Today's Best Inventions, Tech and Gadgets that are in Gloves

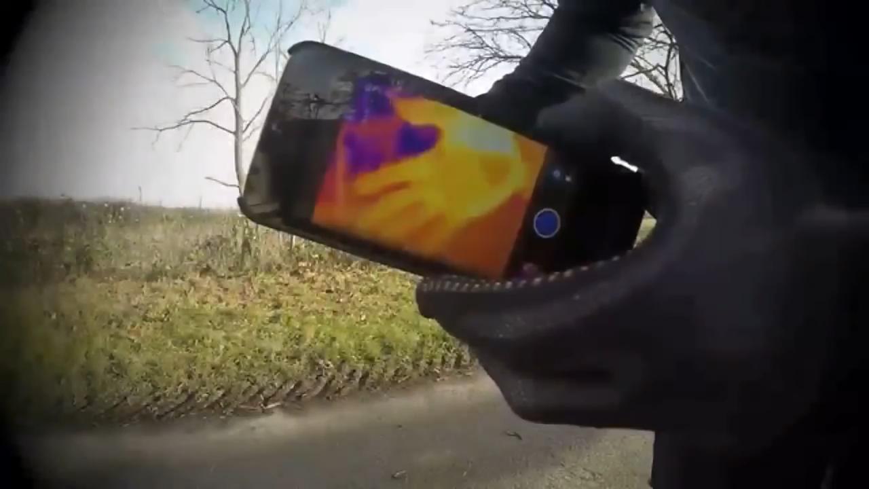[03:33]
Using thermal imaging technology, we've rigorously tested many glove designs until we refined the Flux concept.
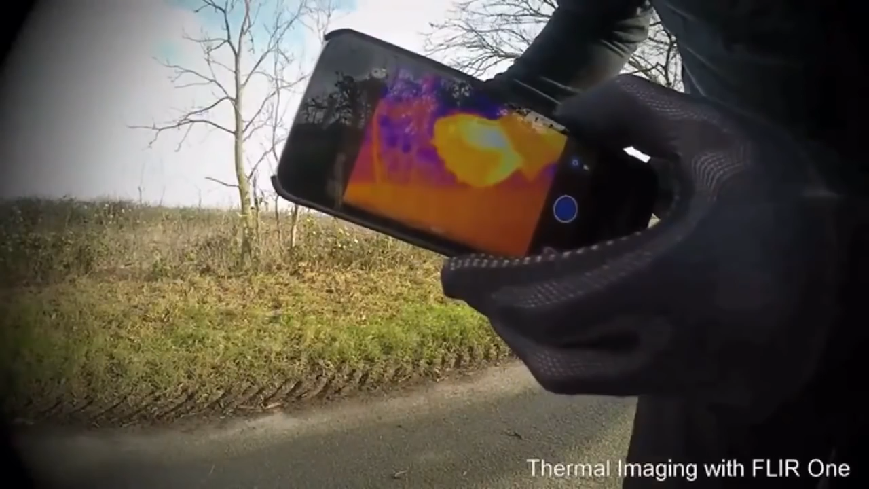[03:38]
In field tests, standard gloves grew hotter and sweatier as we ran. When testing the Flux gloves,
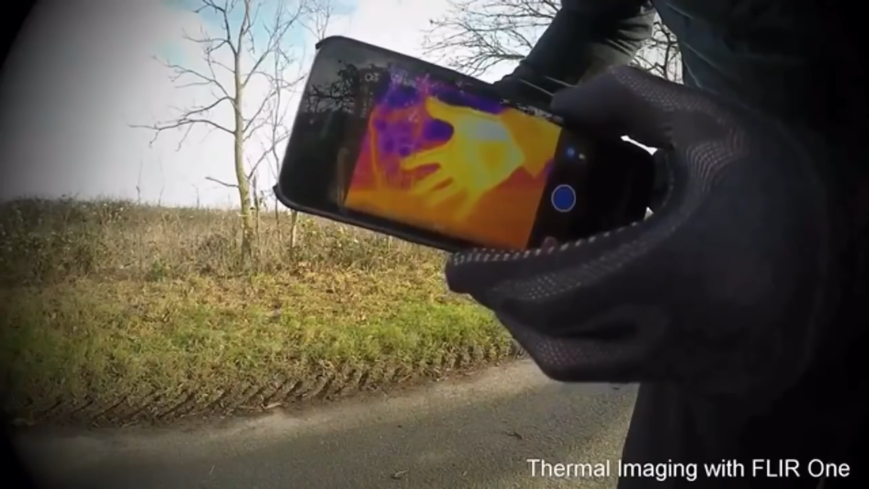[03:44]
we found control of the hand temperature was possible over several degrees, and any sweat was easily evaporated, leaving the hand warm, dry, and comfortable mile after mile.